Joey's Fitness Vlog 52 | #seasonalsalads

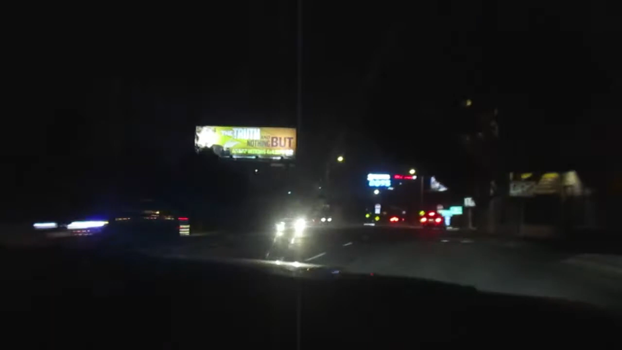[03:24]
That sucker was loud, dude. Was that a cop? You're gonna have the best of luck ever.